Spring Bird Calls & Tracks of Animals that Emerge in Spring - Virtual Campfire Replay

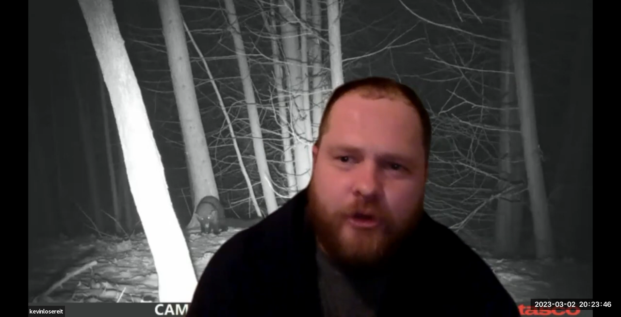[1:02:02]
i have a trail camera up in that area yeah um i've had it up for about two years and then recently i got a shot of something that looked like a fisher yeah look over my shoulder here right there yeah and and uh i was like trying to figure out like what is it it kind of looked weasel like um but uh yeah yeah so i was kind of guessing like all of a sudden i saw this track which i'd never saw in previous winters and i thought oh maybe this is like